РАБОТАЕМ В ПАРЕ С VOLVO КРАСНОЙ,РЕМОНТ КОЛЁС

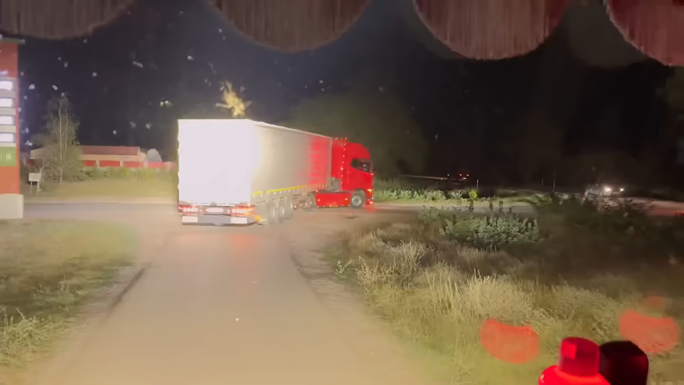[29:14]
А я тебе сзади тоже буду подсвечивать дорогу. Как хорошо видно.